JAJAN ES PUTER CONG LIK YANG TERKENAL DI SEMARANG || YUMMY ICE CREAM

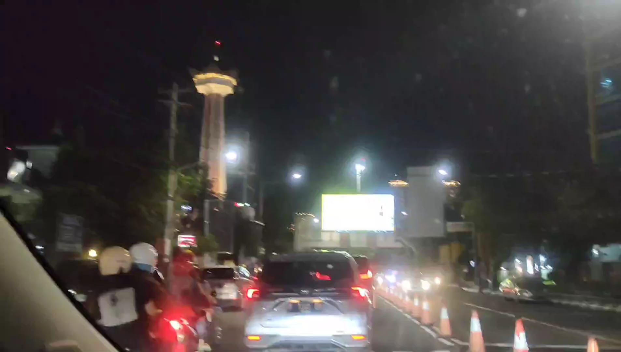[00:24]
Hai hai, selamat datang kembali di channel Mami 5K. Kali ini masih kulineran di Semarang nih guys.
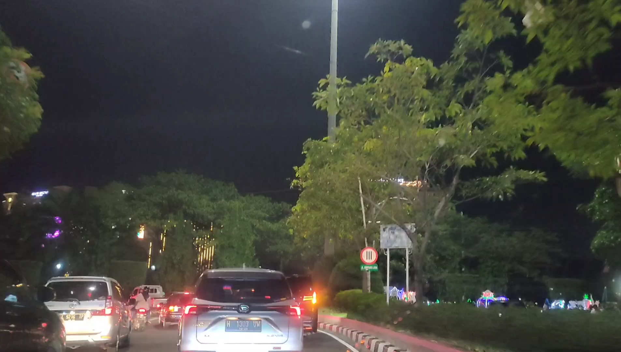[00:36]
Ini kami sekeluarga mau makan es puter conglik yang terkenal di Semarang.
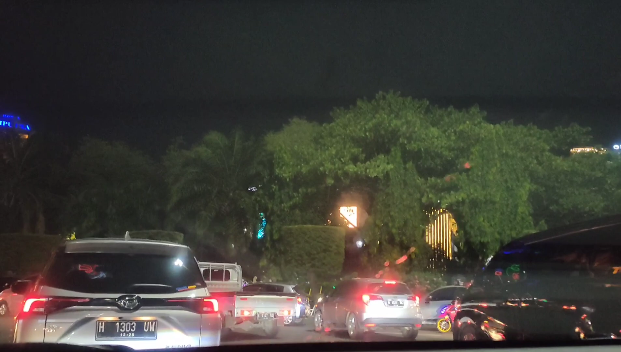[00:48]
Ikonnya Semarang tuh Simpang 5.
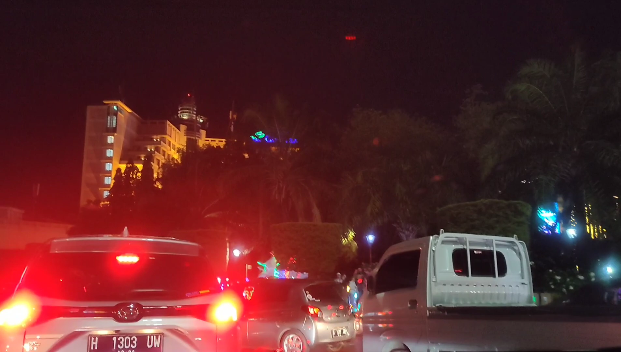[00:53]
Nah tuh di sebelah kanan bisa kalian lihat ada lapangan, gak terlalu jelas ya karena ini dari mobil. Dan tuh banyak lampu-lampu itu kayak odong-odong gitu guys. Ini taman atau alun-alun.
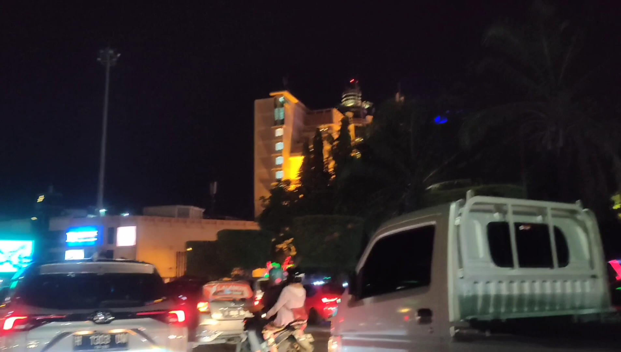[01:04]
Nah, gedung bertingkat yang di sebelah situ, yang di kanan kelihatan itu namanya Hotel Ciputra.
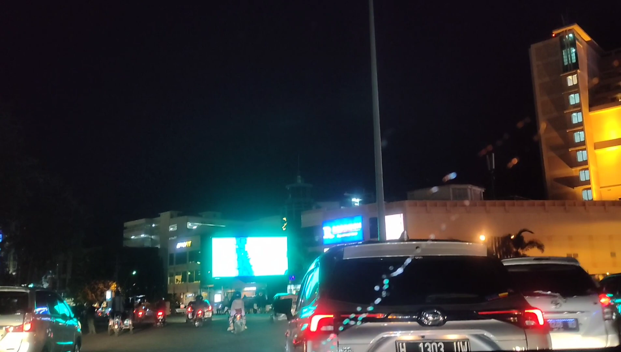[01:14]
Jadi lokasi Simpang 5 tuh dekat Hotel Ciputra.